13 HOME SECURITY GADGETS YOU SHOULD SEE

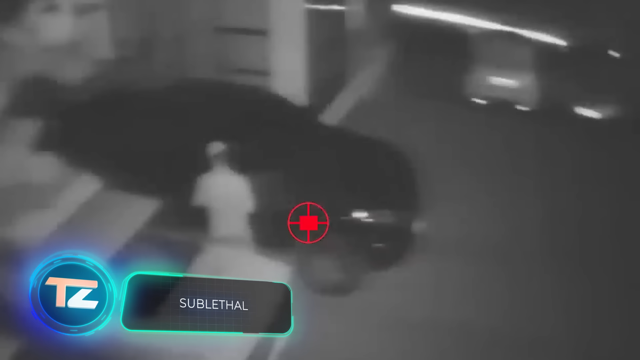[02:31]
when an intruder has already entered your property this remote gun can be a helpful solution